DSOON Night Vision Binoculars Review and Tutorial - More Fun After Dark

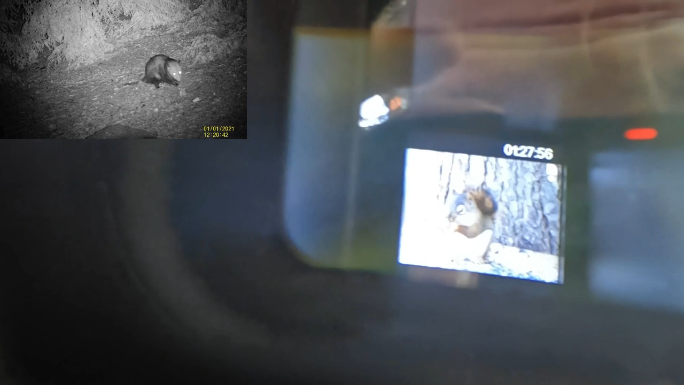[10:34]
now we're in the i put the mode into picture mode now you can see the
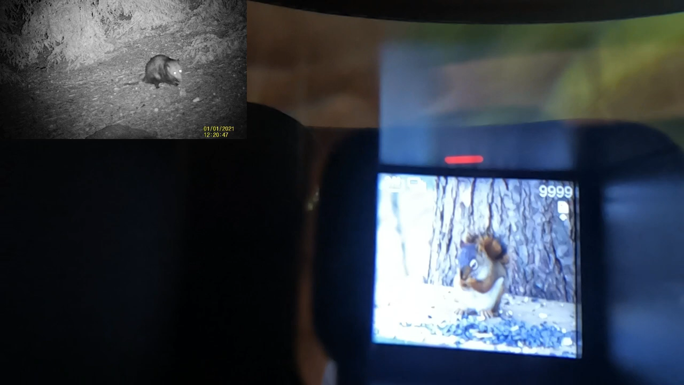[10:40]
burst symbol up there a couple of burst pictures and show you what they look like on the computer
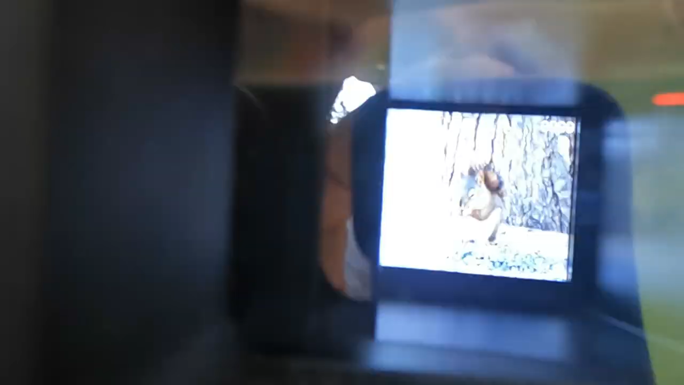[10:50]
and that's the burst photograph mode
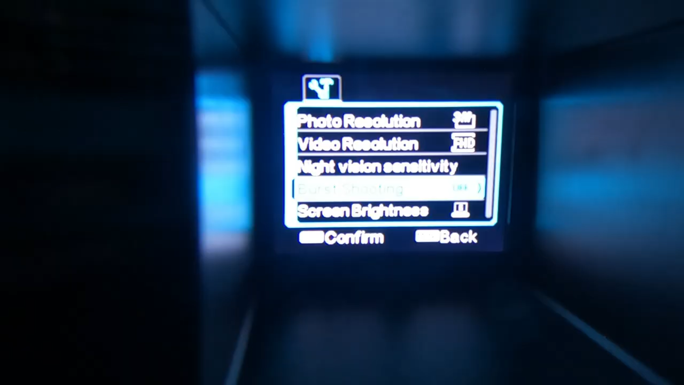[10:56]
screen brightness i keep that in the middle you don't want it too bright i actually have
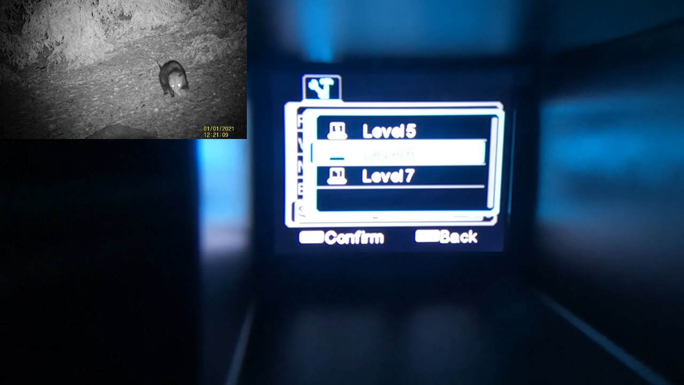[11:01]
a little bright here we're using the gopro power frequency in case you have some interference or
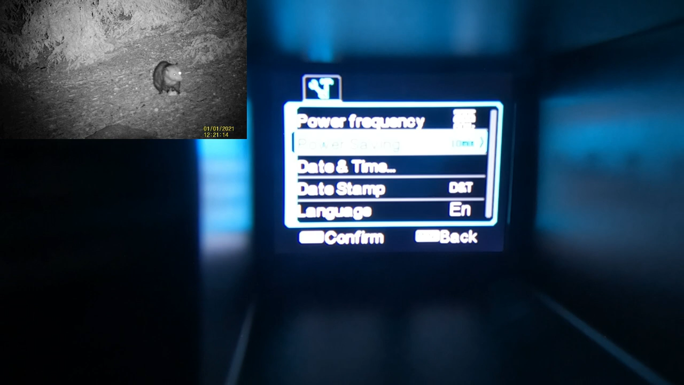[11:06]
depending on where you're at power saving mode i just
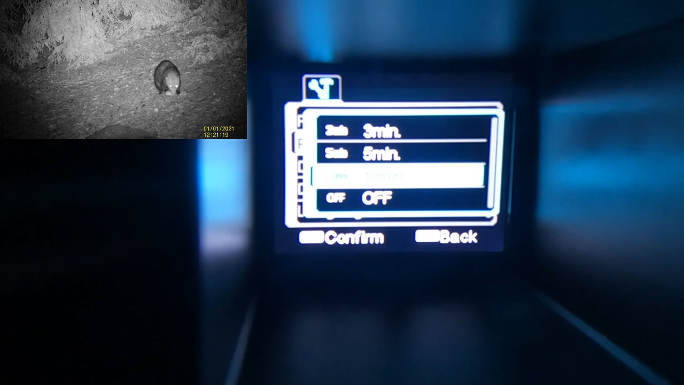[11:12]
have that uh set at the minimum so it'll hold uh it'll turn the display off
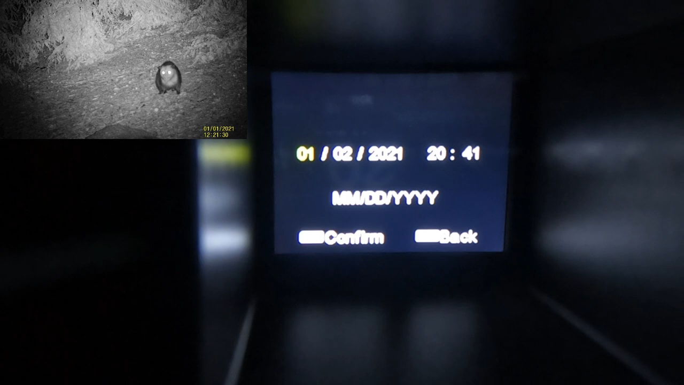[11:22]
your date and time is real easy to set with your up and down buttons
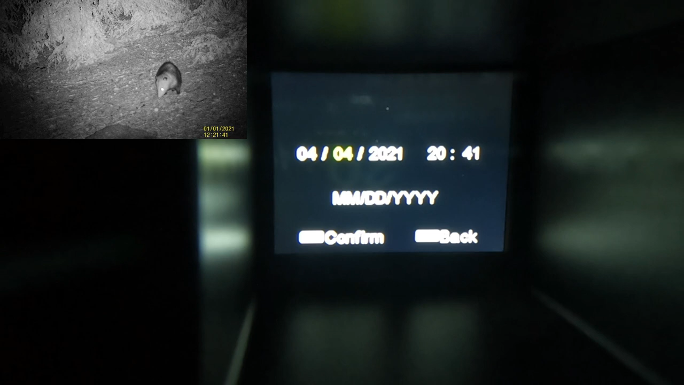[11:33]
and set confirms it date stamp if you want to put a date date stamp on there language
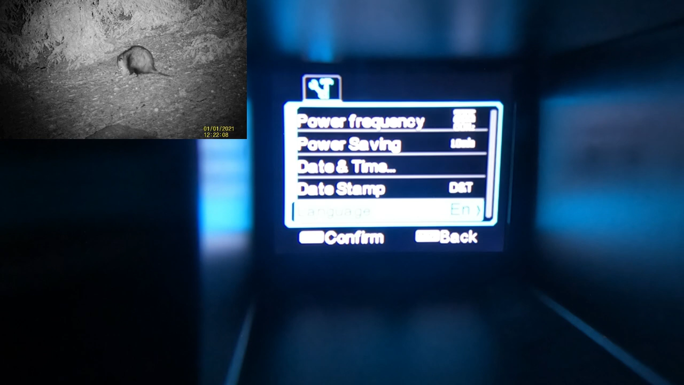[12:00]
format unit comes with an included disc so when you first get that put that in there and format that reset all your settings and then back that's the menu it's pretty straightforward it's right now I have it in visible mode that's why it's dark so your two up and down buttons on the left side or to turn on your nighttime
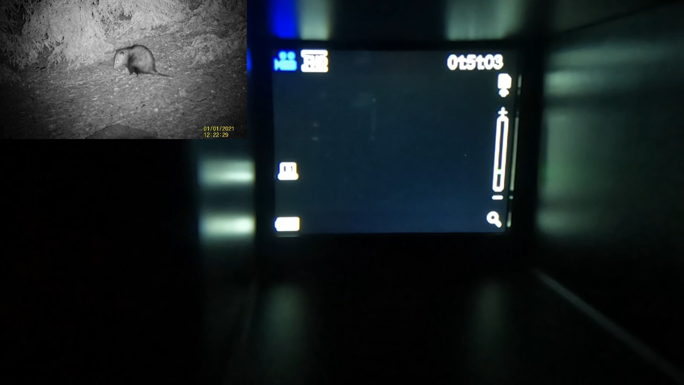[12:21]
IR levels so now I'm gonna turn it on to level one and level one
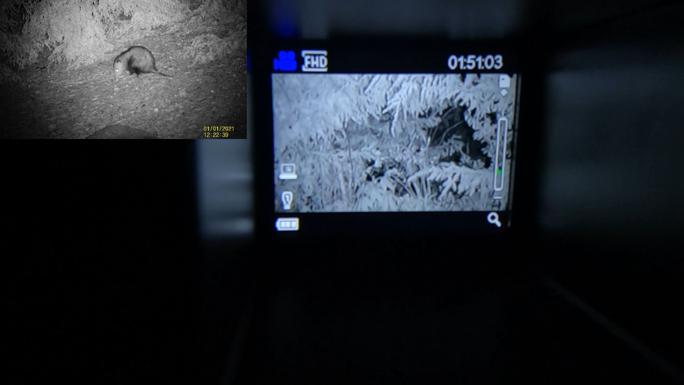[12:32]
of course is when things are close to you and as things get farther and farther away then you go up to levels two three and seven the highest level and of course now when you're using level seven it's going to use your maximum battery power because you're using the strongest lights
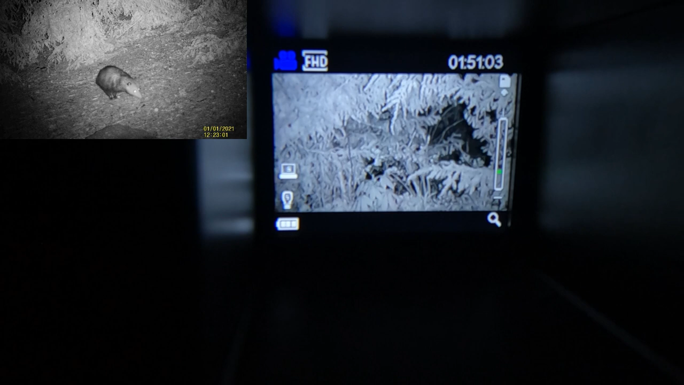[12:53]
and then one more click and you're back down to visible now we got it back to normal nighttime mode
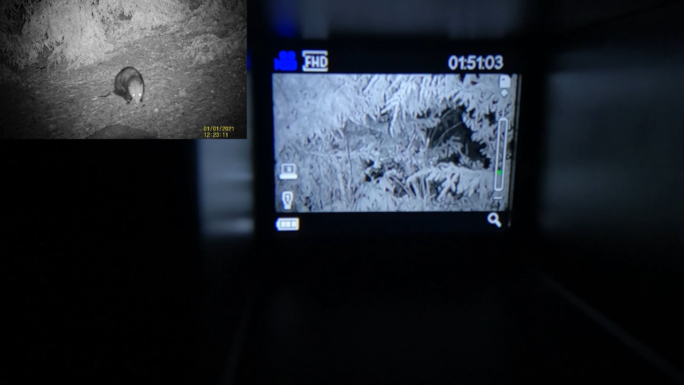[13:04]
and the same buttons that you use to turn the IR levels up and down you hold them down and you can zoom in and zoom out I'm
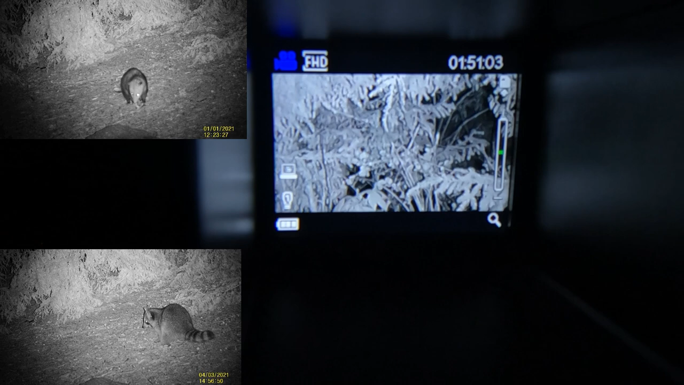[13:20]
holding this down I'm going to zoom in and
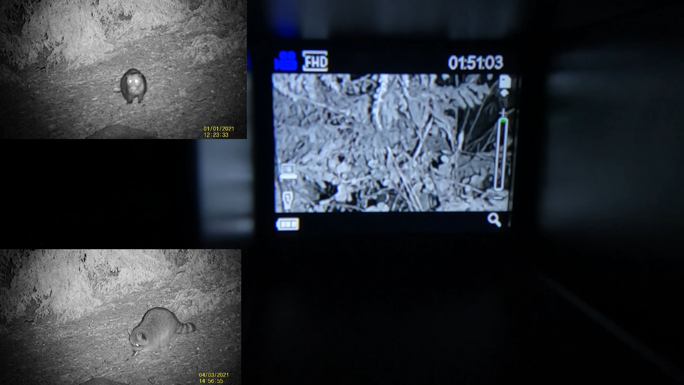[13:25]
hold it down and zoom out you got your mode picture taking you want to take a picture you press the set button if you want to review what you've already taken you go to review mode
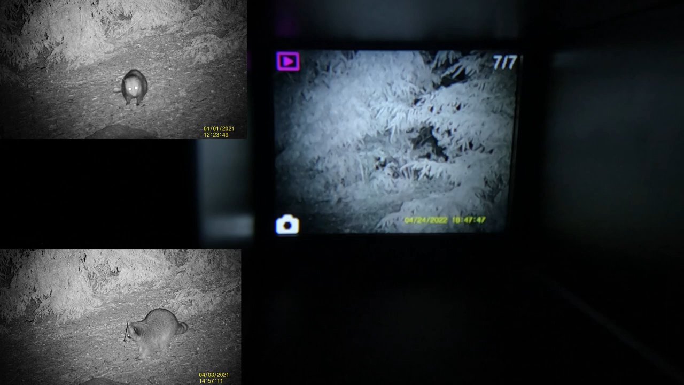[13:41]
and use the up and down buttons on the left to pick
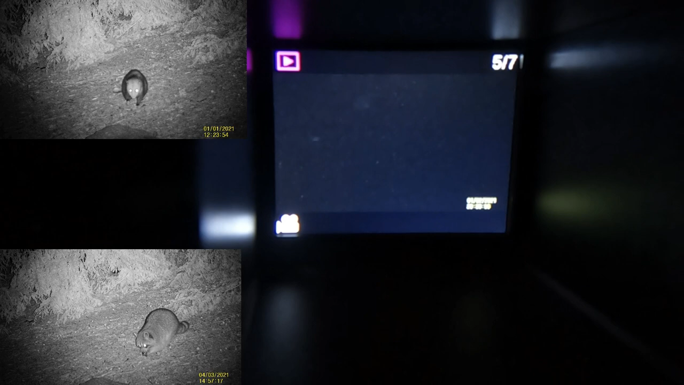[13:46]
the image or video that you want to review push the set button display it
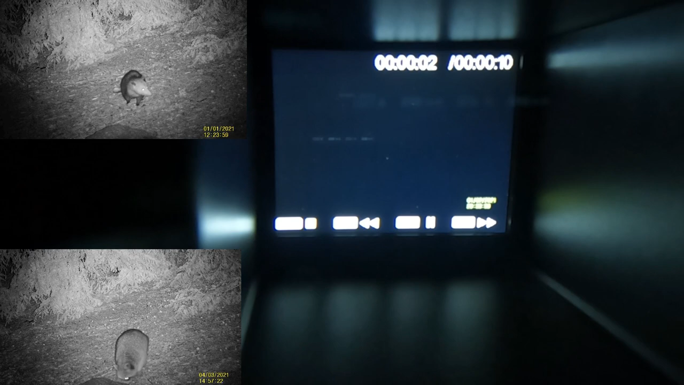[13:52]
click mode again and let's get back to regular mode and I really I found the software to be very simple and very robust and let's shut it
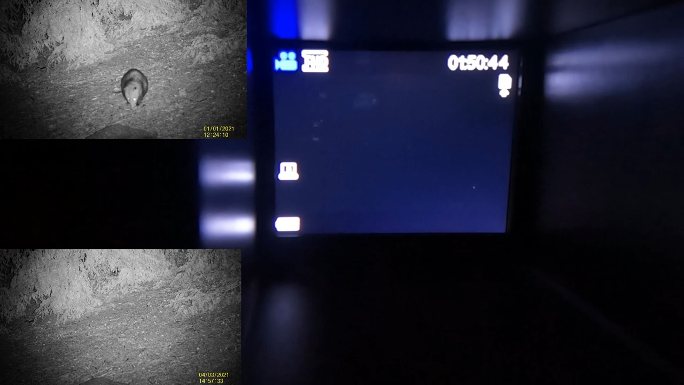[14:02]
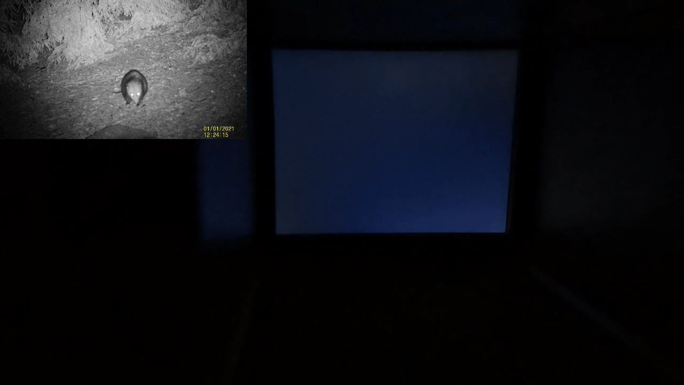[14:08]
down and this is I'm in total darkness here like in real like in real life
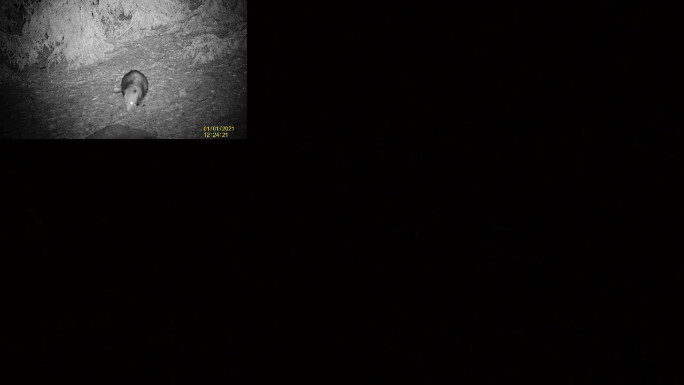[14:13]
so I'm shooting the GoPro through the viewfinder of the night vision binocular so the fact that I was holding that and doing this and talking at the same time just shows you how